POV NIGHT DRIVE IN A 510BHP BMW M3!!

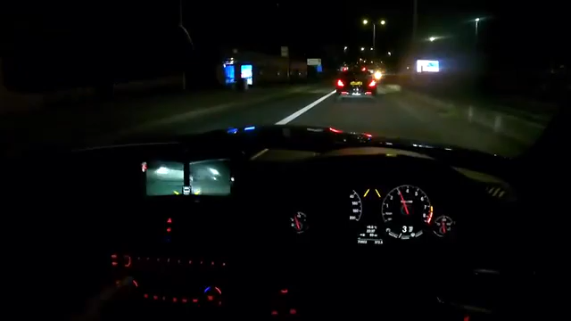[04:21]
still a very very good car i've not driven this much man i just feel like a boss inside this
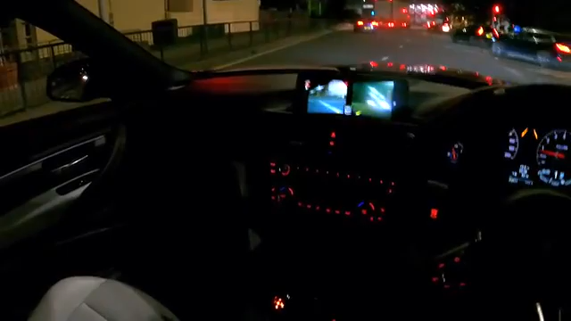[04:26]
vehicle right now we've got all the extended leather you see all the dashboard it's all leather with stitching usually it's all like hard plastics always plastic on the door cards so she's saying they are sitting up so we could actually take a slay the whole house
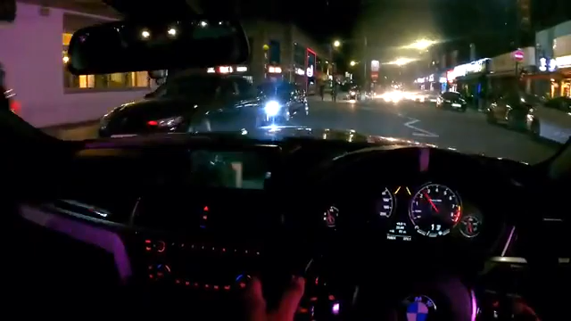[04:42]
that's nice e36 better pay he's better nando right that's the victory lap of the high street lads
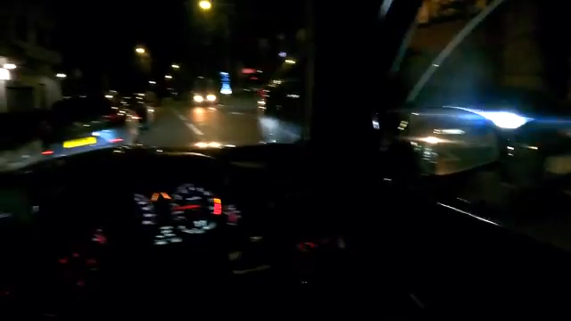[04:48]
yeah i was saying to you that it's got an interesting map so what happens is first and second gear um there's uh there's nothing and then all of a sudden third gear it just hits you man
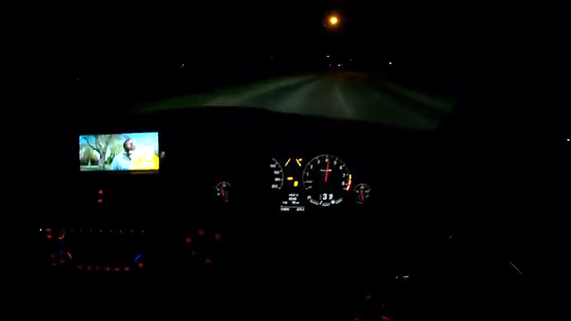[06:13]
then look as soon as you shift into third it's wheel spinning into third that's the scary thing about these dual clutches i've got it got the dampers in soft and you can feel the factors in soft because the body's moving around a bit misconception people think that your car needs to be stiff as f to handle better and put power down better but it's not true you need a bit of suspension travel we'll go sport yeah so that's not going to be the stiffest but so like you feel it spin from the rear but the response the way it corrects itself um